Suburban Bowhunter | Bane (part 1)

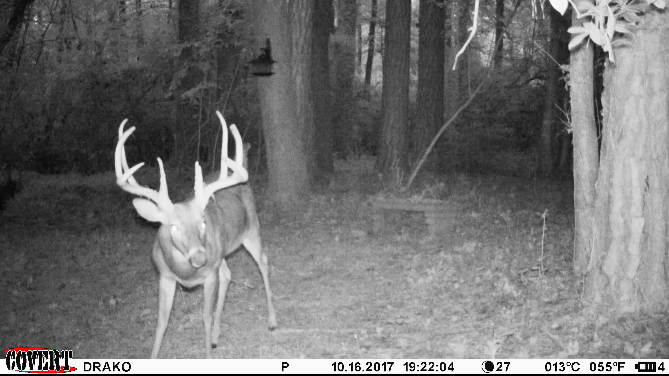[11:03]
This has been over a month with no sign of him whatsoever. Just got pictures of him last night on what I call his favorite scrape, in the same area where I hunted him last year during the rut.